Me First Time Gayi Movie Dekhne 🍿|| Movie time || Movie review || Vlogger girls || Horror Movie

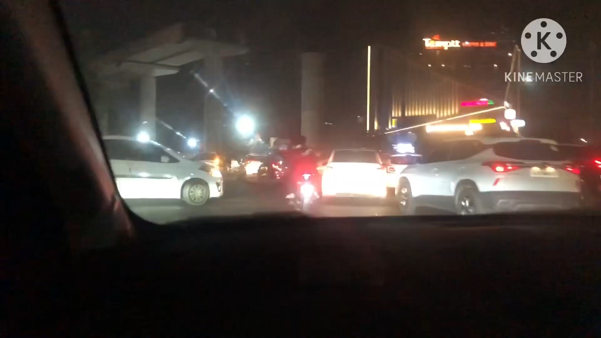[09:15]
लेट हो गए हम लोग निकल गए और हमें मिला थोड़ा सा ट्रैफिक, बट वो ट्रैफिक जल्दी से ख़त्म हो गया था और हम लोग बहुत ज़्यादा लेट हो चुके थे,